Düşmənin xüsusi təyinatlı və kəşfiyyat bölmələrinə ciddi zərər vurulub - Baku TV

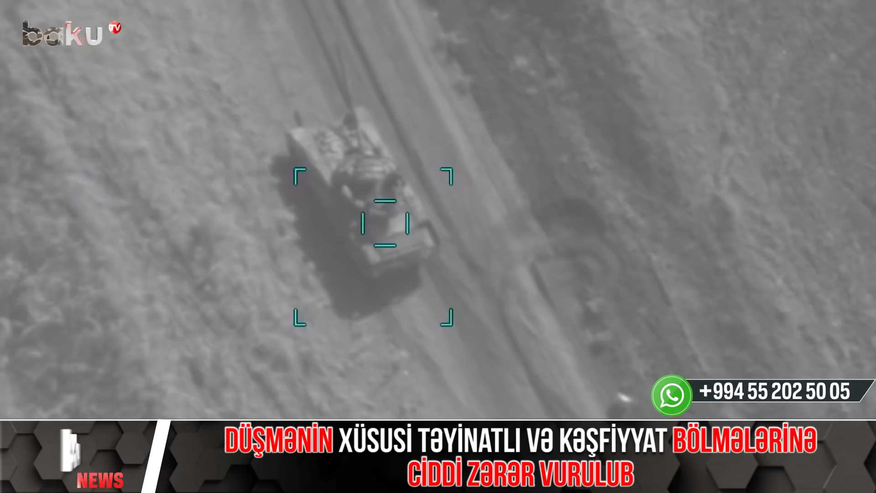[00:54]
Məlumata görə, cəbhənin Ağdərə istiqamətində Ermənistad Silahlı Qövvələrinin 5-ci
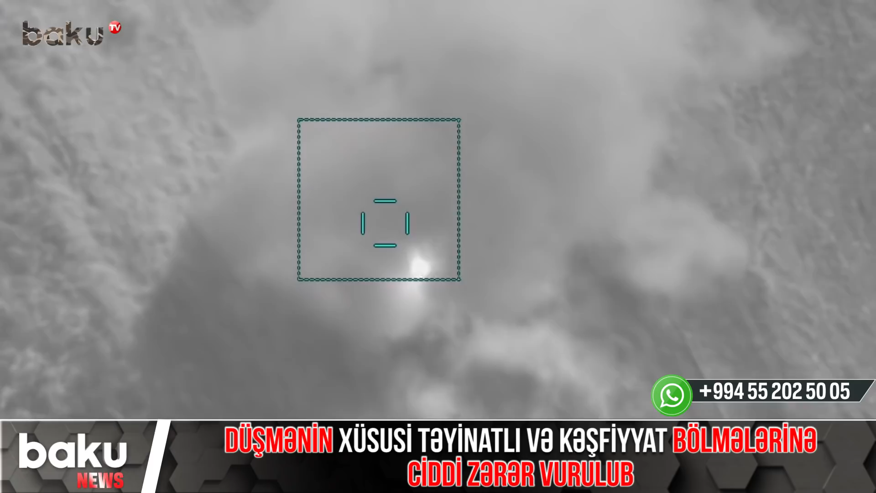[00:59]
Dağıdıcı alayının müdafiə sahəsində döyüş məyüqələrinin artilleri ateşinə tutulması
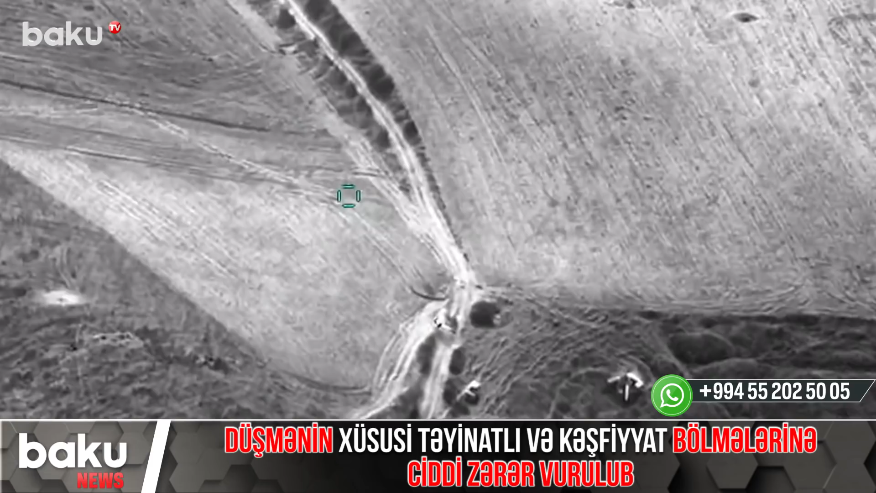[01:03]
nəticəsində şəxsi heyət arasında ölən və yaralananlar var.
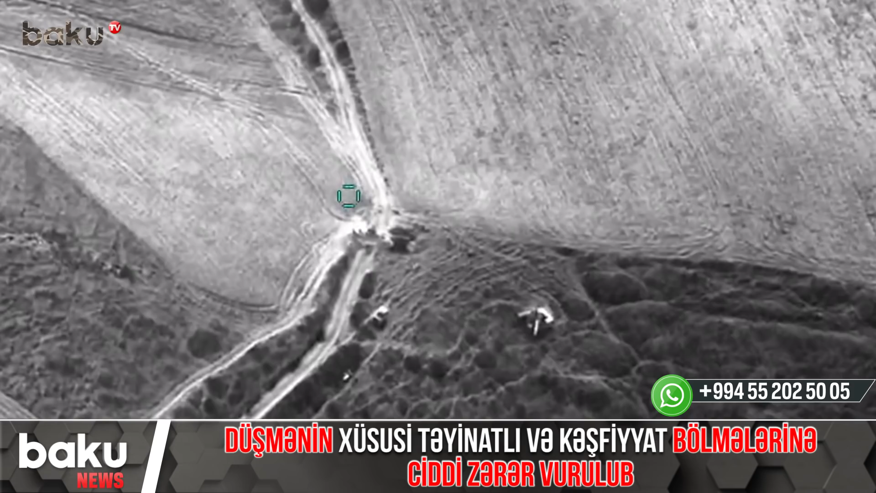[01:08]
Düşmənin bir neçə avtomobil texnikası və minatan qurğusu da sıradan çıxarılıb.